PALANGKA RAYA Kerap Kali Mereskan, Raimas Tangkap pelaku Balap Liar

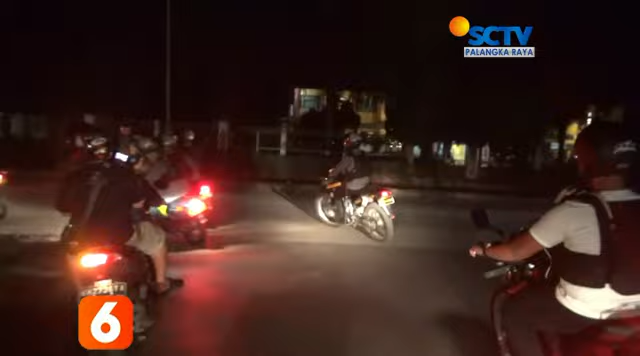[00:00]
Untuk memastikan keamanan dan kenyamanan warga masyarakat kota Palangkaraya dalam menjalankan aktivitas di luar rumah, serta saat berkendara di jalan raya. Tim Raimas Sabara, Direkturat Samapta Polda, Kalimantan Tengah terus melakukan patroli,
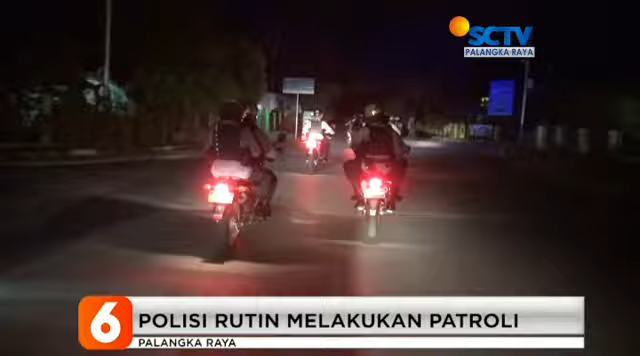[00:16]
baik itu di jalan-jalan protokol maupun di kawasan padat penduduk.
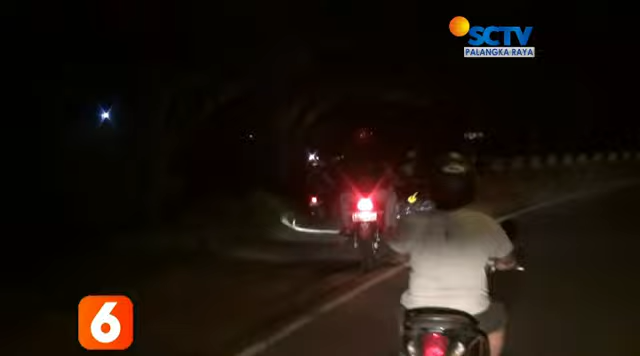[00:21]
Saat melakukan patroli, tepatnya di jalan Adoni Samad pada kawasan Bandar Udara Cilikriwut Palangkaraya,